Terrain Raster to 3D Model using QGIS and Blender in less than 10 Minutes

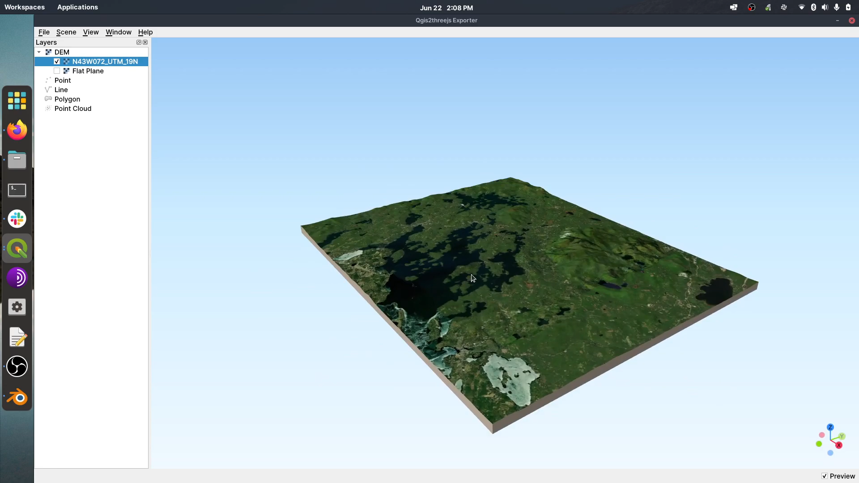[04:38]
And we have a 3D view of our area. And most of the typical zoom and